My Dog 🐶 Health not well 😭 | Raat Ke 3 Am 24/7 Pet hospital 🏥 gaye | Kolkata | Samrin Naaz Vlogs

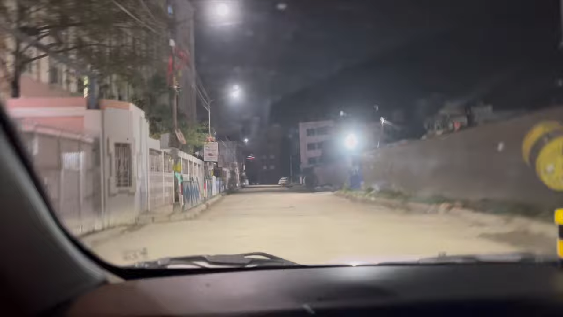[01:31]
गोदी में तो मैं किसको समाल थी तो जो भी हो देखो पुरा सननाटा है क्या रात के तीन मजे कौन ही रहेगा और टॉम थोड़ा सा अनकमफोटेबल हो रहा है क्योंकि वो बाहर तो नहीं निकलता है टाइसन को आदत है बाहर निकलने का टॉम को
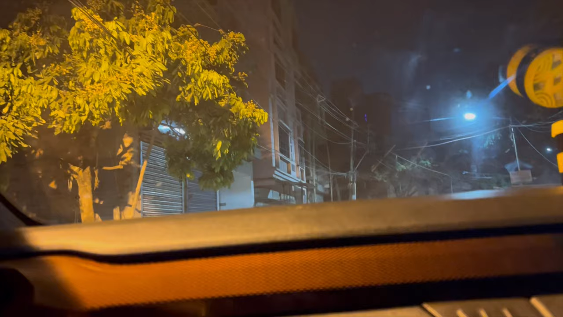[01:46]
एकदम भी नहीं है तो वो थोड़ा सा अनकमफोटेबल हो रहा है तो मैं उसको थोड़ा सा मतलब